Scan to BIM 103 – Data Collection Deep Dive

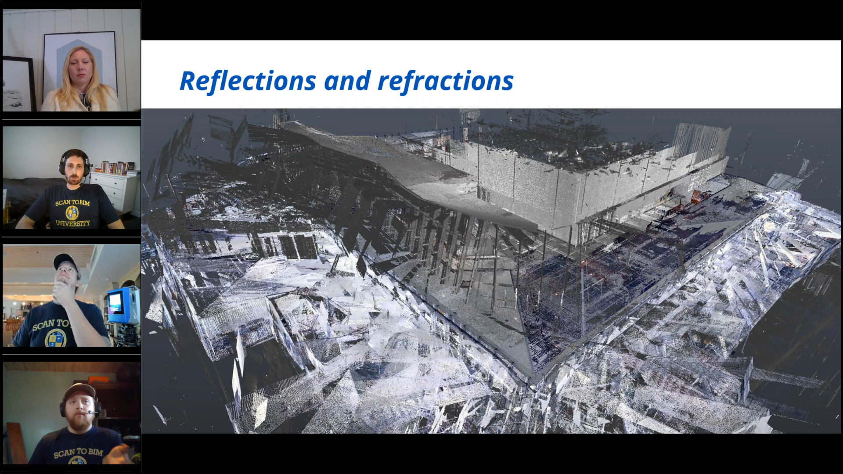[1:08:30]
new and fancy thing i discovered when i was in register 360 versus recap is being able to clean the clouds individual cloud points yeah that's a huge thing and some some of your processing softwares will also um recognize it i've seen they'll also recognize when there's movement and they'll it'll help to automate